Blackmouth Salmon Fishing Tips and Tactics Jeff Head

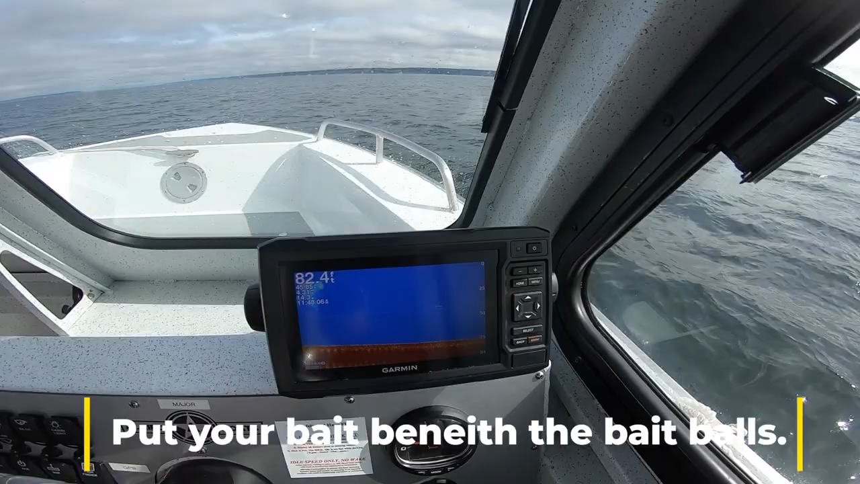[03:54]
Fish right there. Right above where my line is. Fish right there. Let's go.